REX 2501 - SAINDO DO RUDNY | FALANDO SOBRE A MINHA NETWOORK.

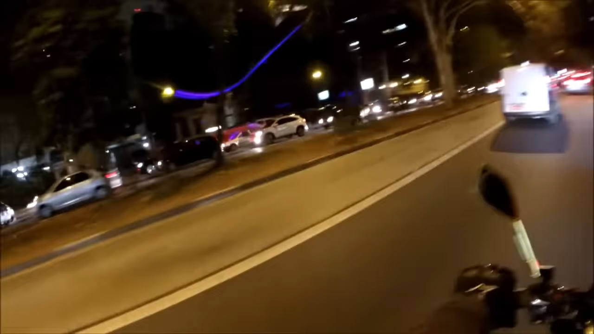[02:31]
Tem um radarzinho aqui mano Cinquentinha por hora Olha aqui ó